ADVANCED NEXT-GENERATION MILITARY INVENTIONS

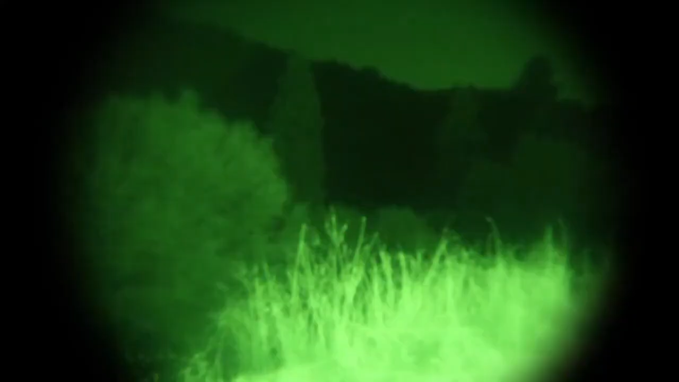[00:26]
a cutting-edge night vision device engineered for military and law enforcement applications. This compact and lightweight device is equipped with high-resolution image intensification technology,
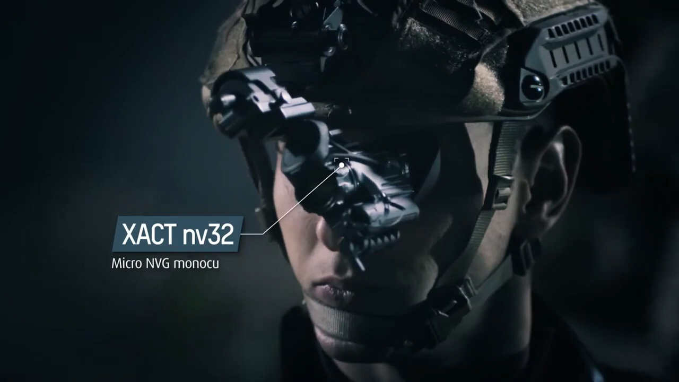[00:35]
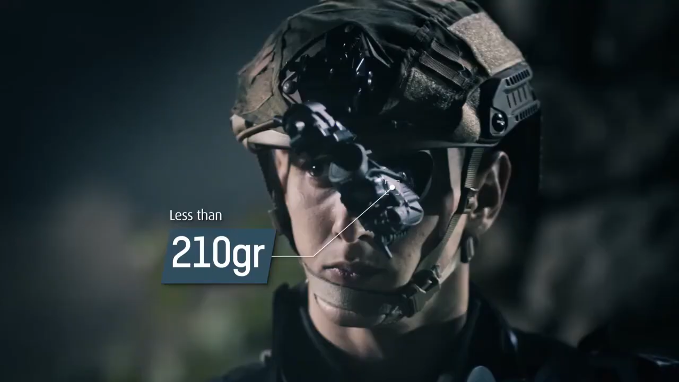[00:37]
delivering clear and bright images even in extreme low-light conditions.
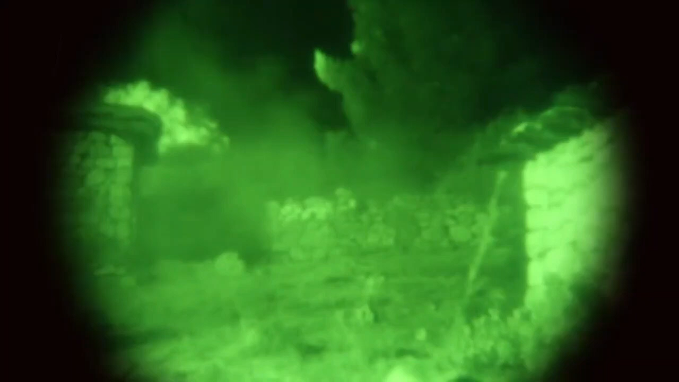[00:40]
With its third-generation filmless and gates design,
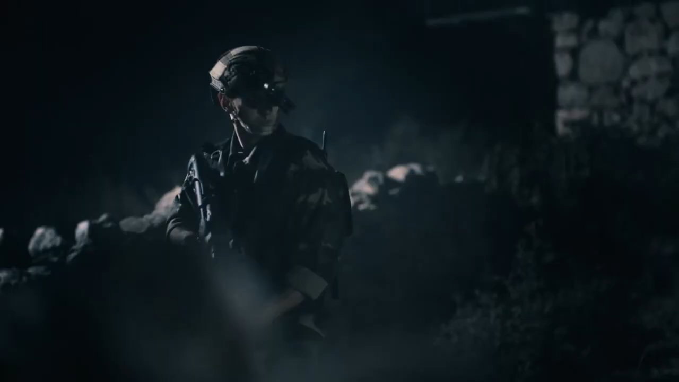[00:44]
the XACT-NV is not only waterproof but also ruggedized for harsh environments, ensuring reliability in any situation.
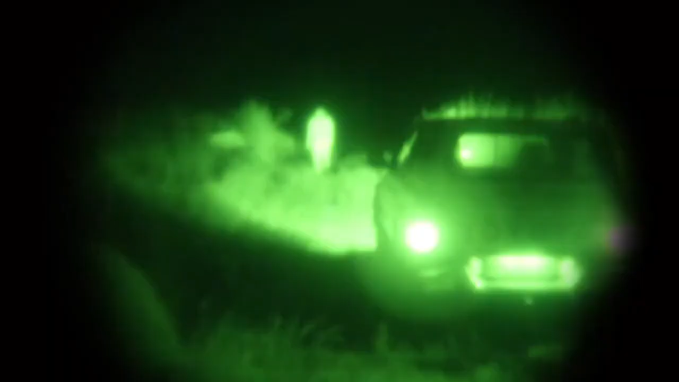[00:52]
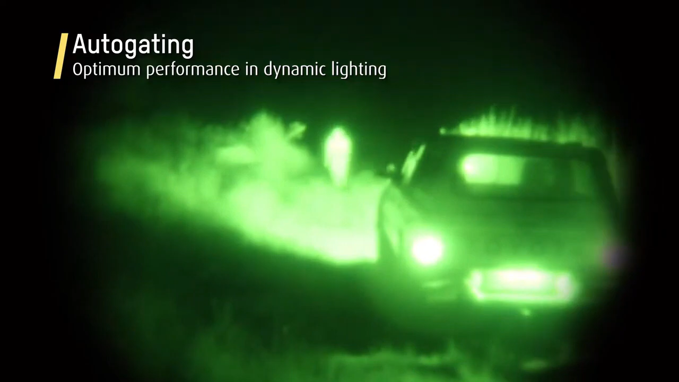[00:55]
Compatible with various weapon platforms and helmet-mounted systems,
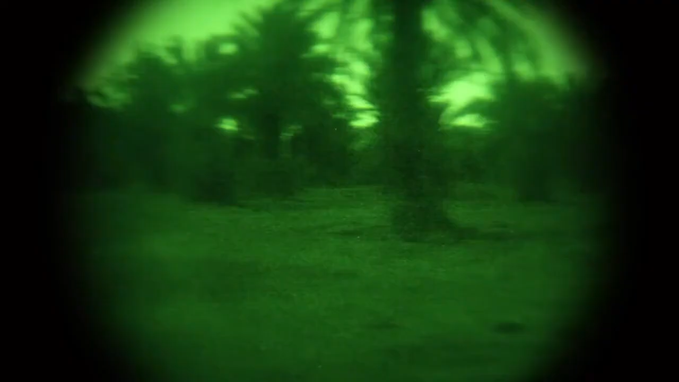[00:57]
it offers enhanced versatility for users.
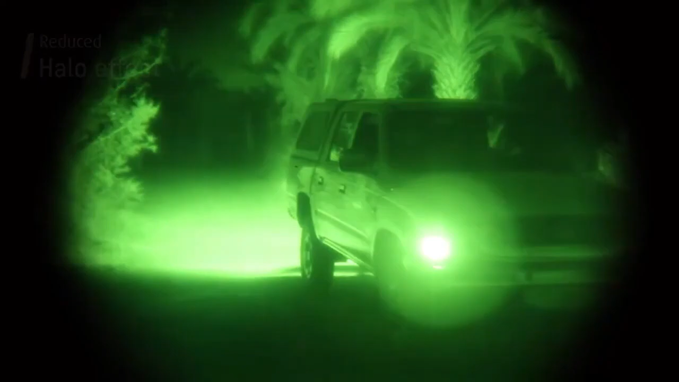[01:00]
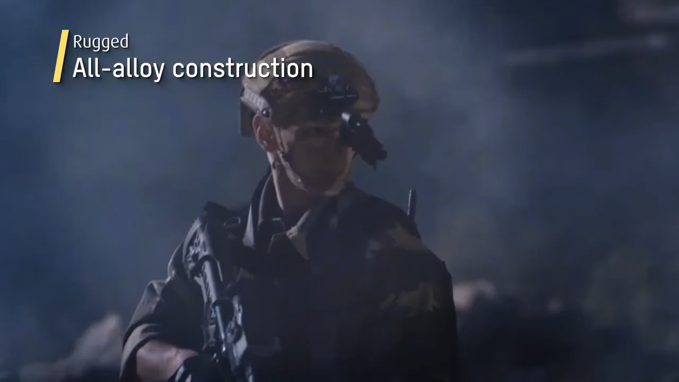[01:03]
Powered by just two AA batteries,
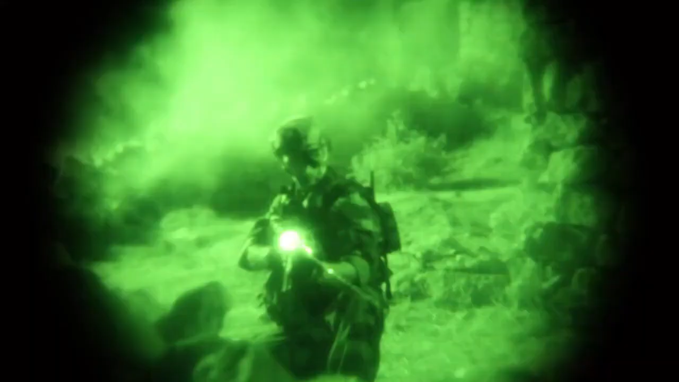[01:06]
it provides up to 20 hours of continuous operation while weighing only 280 degree, making it highly portable and efficient.